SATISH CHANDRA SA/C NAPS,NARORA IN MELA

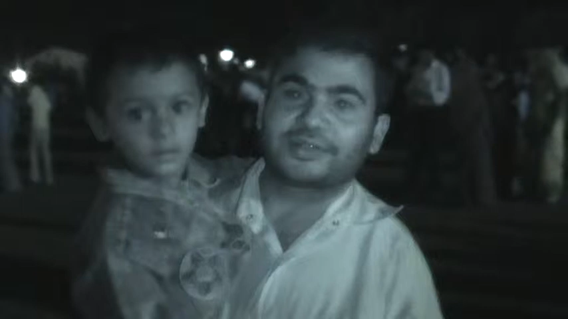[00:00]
नाइट मोड में ऐसे ही आता है, इंफ्रारेड वो निकलती है ना, इंफ्रारेड वो निकल ये वाला।